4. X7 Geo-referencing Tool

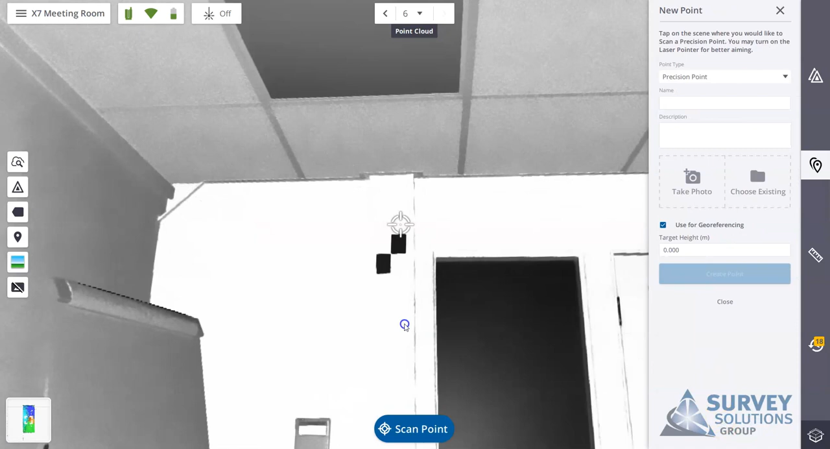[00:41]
It takes me into a station view from scan position 6. You'll notice here in point type it would usually be set to annotation if we set that to precision point. What we've also got here is the laser pointer option. So we can now turn that on and the scanner will rotate now and it will now face the direction that I have this target and when I move the target around the scanner will move at the same time.
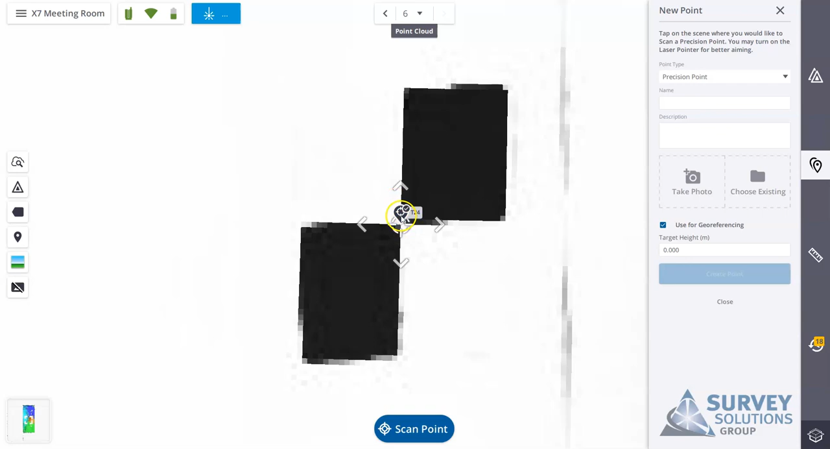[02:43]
You'll see there's a little blue circle around the point and we now have distance to it. So all we're going to do is we're going to hit create point and it creates this little precision point on T24. So all I'm going to do now is move around the room
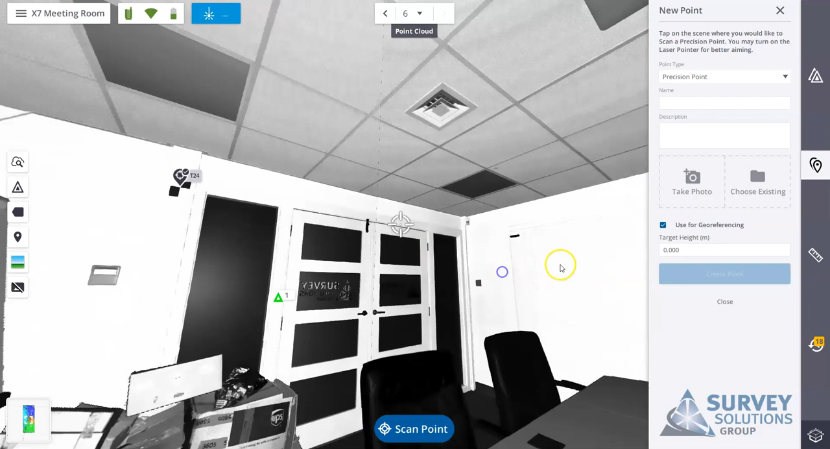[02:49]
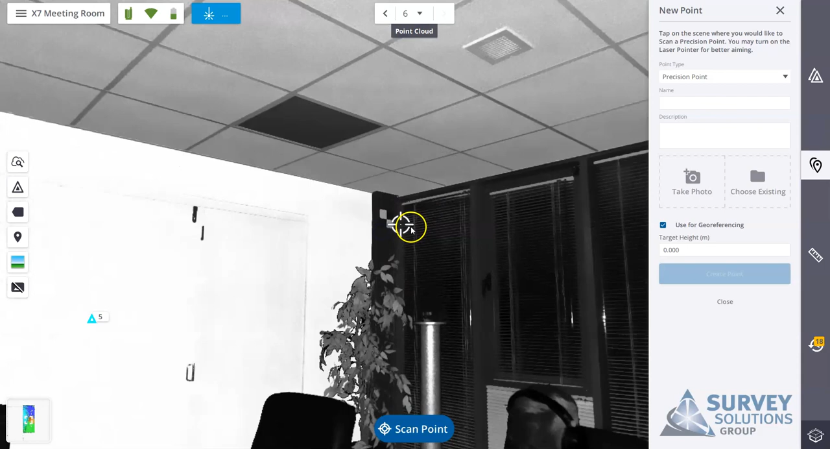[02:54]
and pick off the other points and tune it in and I can use the laser pointer just to confirm that I may move in at the center of the target. T22 and scan point. Again once that's complete I'm just going to create the point.
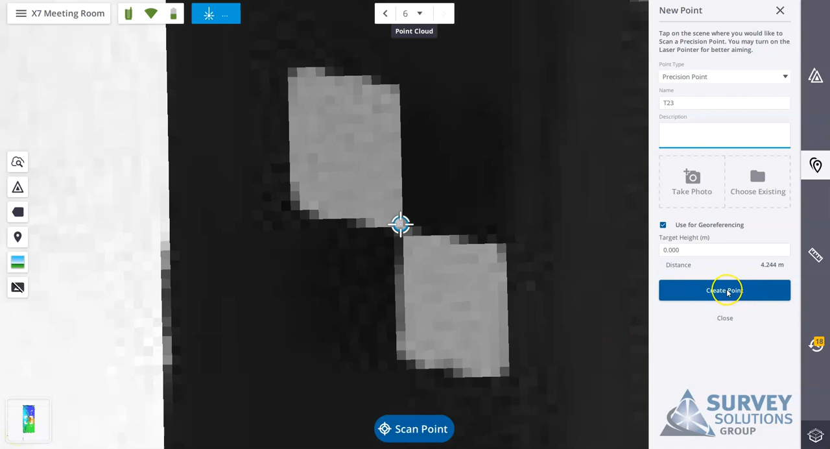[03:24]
Now I'm going to go and select the other point.
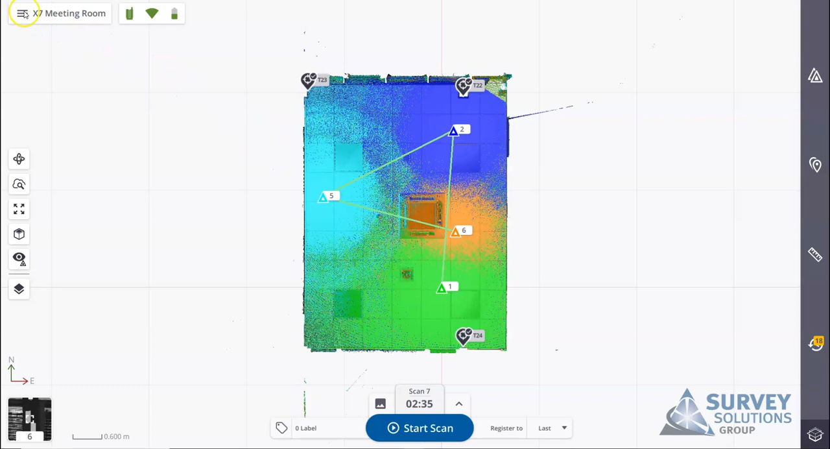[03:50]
So if I go up to the three bars here I'm now going to go and I'm going to go to geo-reference project. It's going to pop up here and it's just informing me that I don't have any control points in the project.
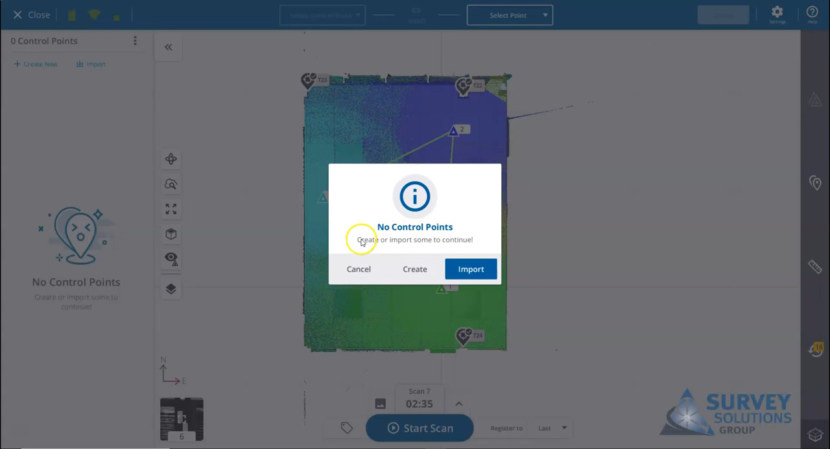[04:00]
What I can do is I'm going to create and I can type those ones in but if I have a csv file I can select the import function. Select my csv file.
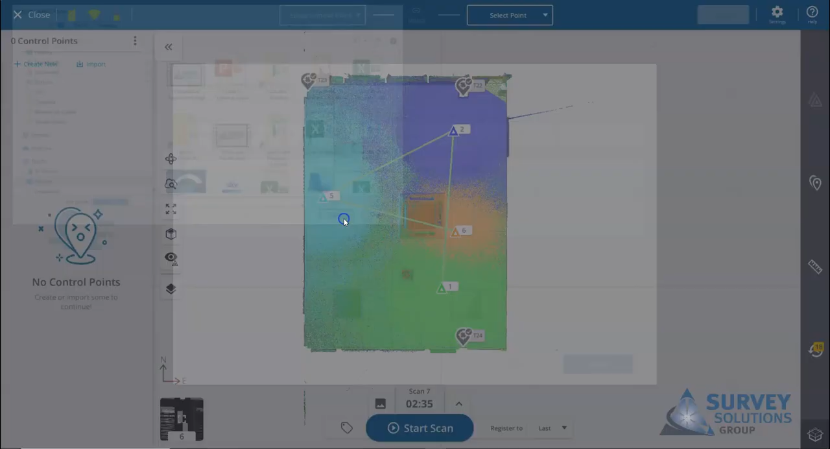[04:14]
I'm going to open that it just gives me a little configuration box here so I can set the type of file I'm bringing in but I can see here I have coordinates for 22, 23 and 24.
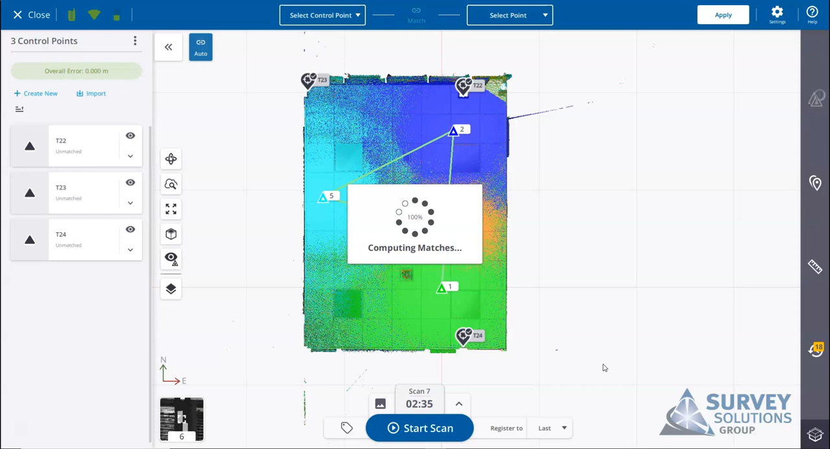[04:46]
Computed match so it's done it automatically everything's matched up and you can see that the point cloud has now been rotated into position. If you look on the left here it gives you a report on the error overall error free mill. If we click on each of these individual points we get a little drop down here just to tell us the individual errors.
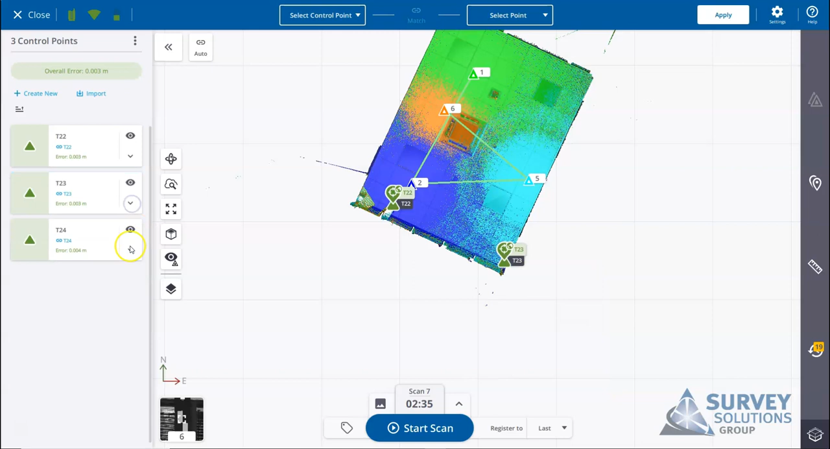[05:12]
There's a box here that allows it to automatically register if it hasn't done so but what you can do here is you can select a control point and select your own precision point and match them up automatically yourself or if for instance we don't like this one T22 we can select the control point of 22 it's automatically matched it what we can do is unmatch it